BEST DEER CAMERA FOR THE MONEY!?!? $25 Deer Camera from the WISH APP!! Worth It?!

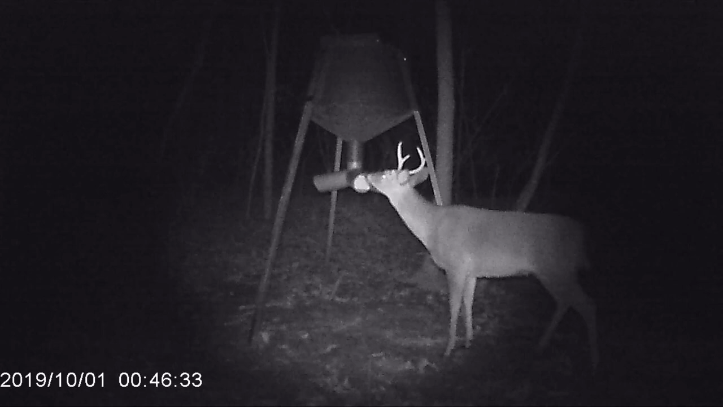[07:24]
and it was feeding we got some good footage here and I'm not gonna play it all for you guys but just wanted to give you some good shots of everything that we got you can also get excited for our hunting season we got some does that come in we got shots of this buck here they're actually fighting that's pretty cool they fought about three or four different times that's awesome pretty exciting